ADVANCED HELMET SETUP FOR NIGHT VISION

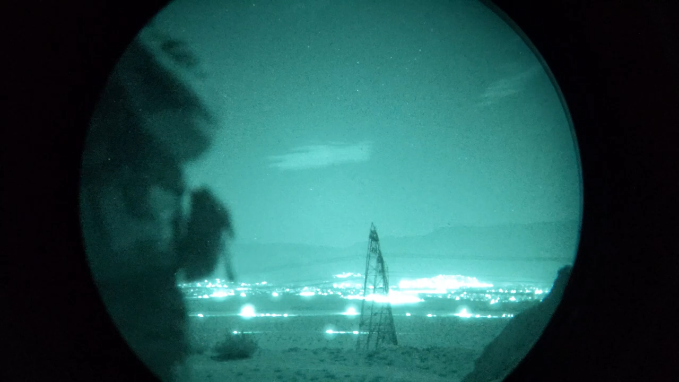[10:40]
But there is a visible difference between going from like Photonis up to L3.
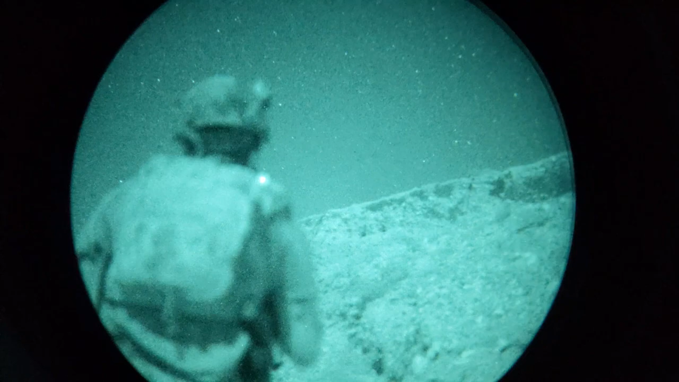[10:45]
I kind of equate it to like going from like 2.7K resolution or really, really good 1080p to like 4K.
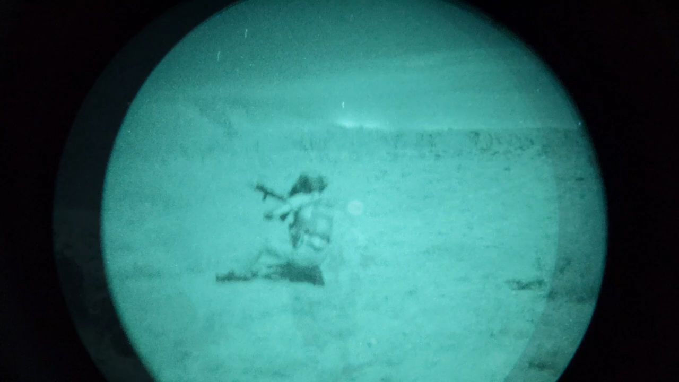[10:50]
Like, you will see the difference. It's like, okay, damn, these things are really clear.
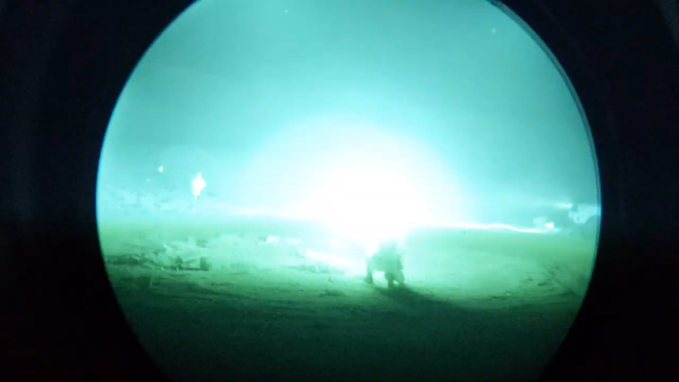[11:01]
But don't forget they're also more sensitive to light, so don't be staring at stuff.
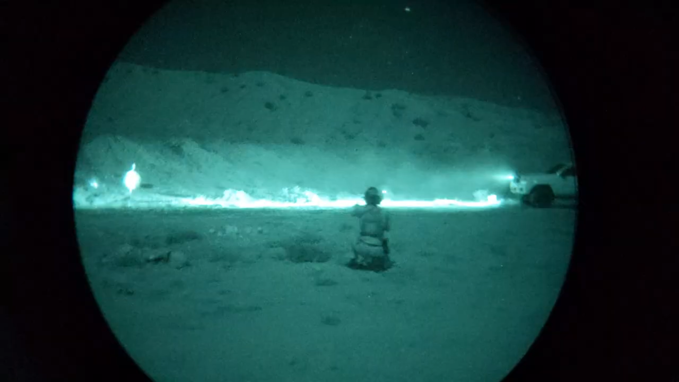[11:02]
Like, you'll get temporary burn-in that will like go away with operational use, like as you're using them.
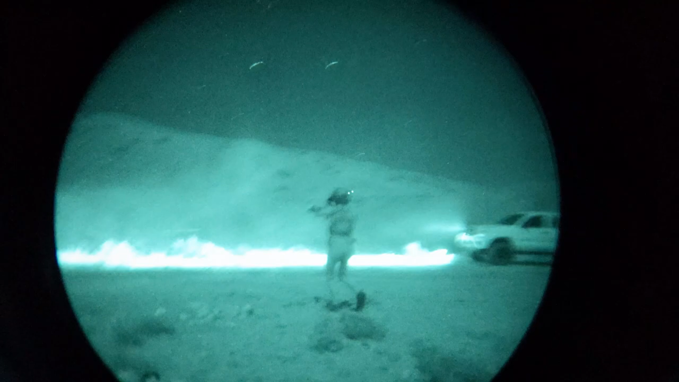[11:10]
Like if you look at the moon on like a full moon or something like that, you'll notice it might leave a little mark, and then as you're walking around using them, it'll naturally get rid of them.